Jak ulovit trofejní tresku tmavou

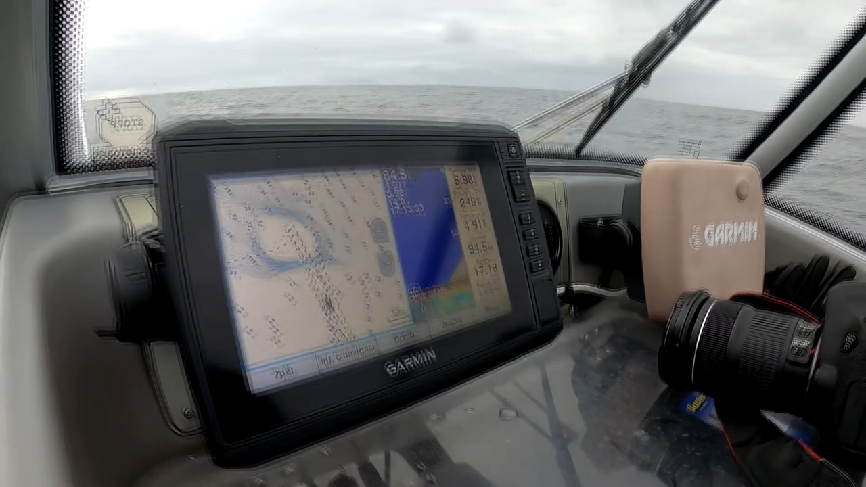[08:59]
A to hejno bylo od 15 do 35 metrů a pak
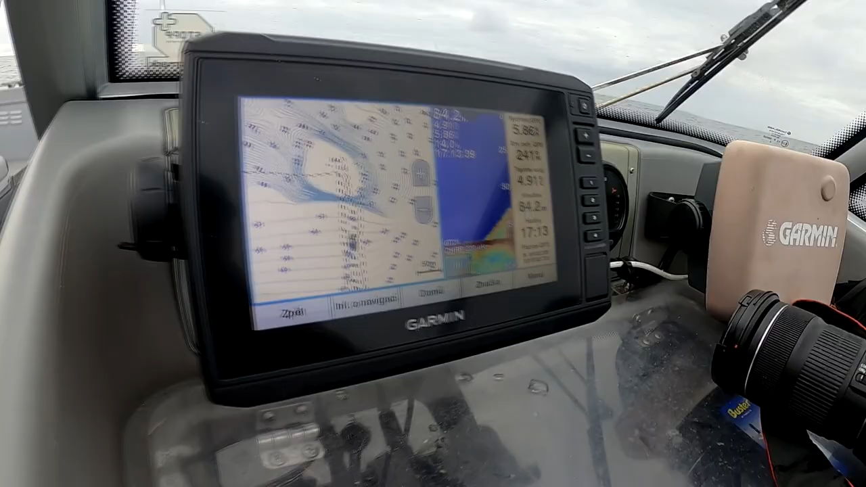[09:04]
dlouho nic a na nějakých 65 až 85 metrech začaly být keleři.